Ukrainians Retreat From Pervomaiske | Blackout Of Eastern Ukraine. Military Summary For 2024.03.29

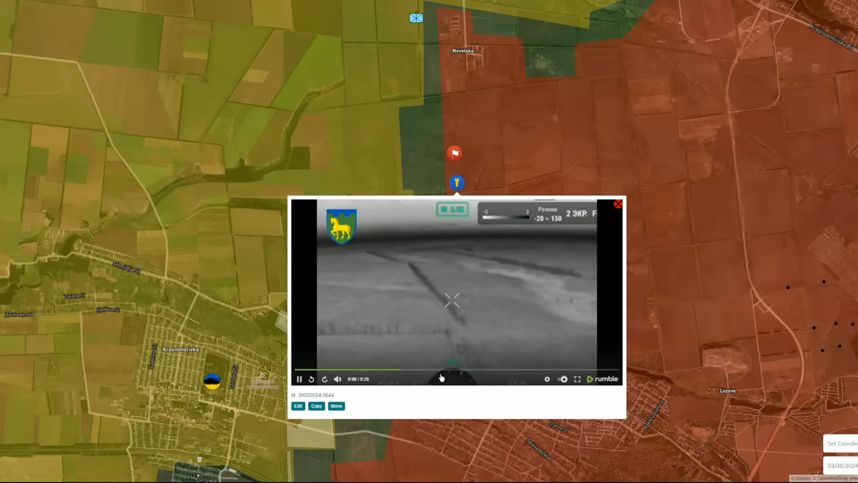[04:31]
can see just the explosions maybe fpv drone strikes and on some
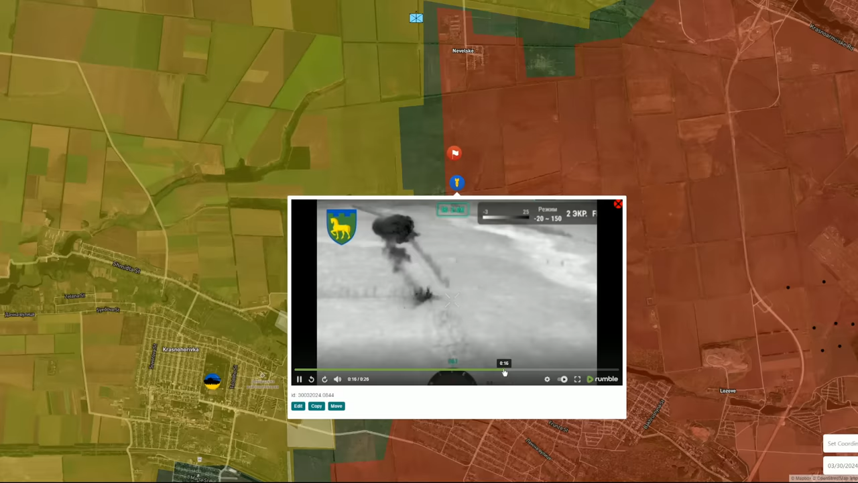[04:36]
ammo depot among the along the tree line anyway different mappers based on that video adjusted their map showing this territory and the complete
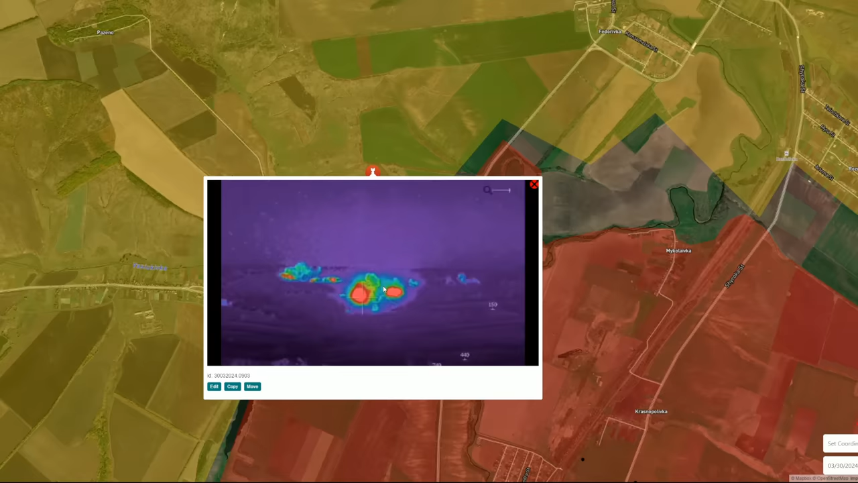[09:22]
systems or with the tossed flamethrower systems very likely this is that was a part of artillery preparation and very likely the russians will try to attack